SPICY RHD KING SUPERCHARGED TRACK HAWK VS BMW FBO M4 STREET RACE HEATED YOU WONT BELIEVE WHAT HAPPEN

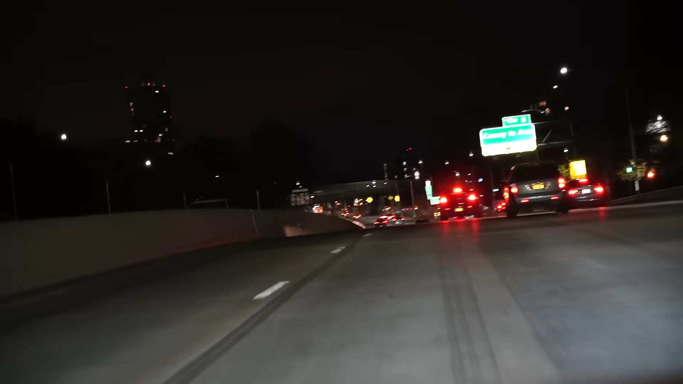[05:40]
Oh, got him. Look, he got him. Oh no, he let him. He finessed him. That beamer finessed the cop.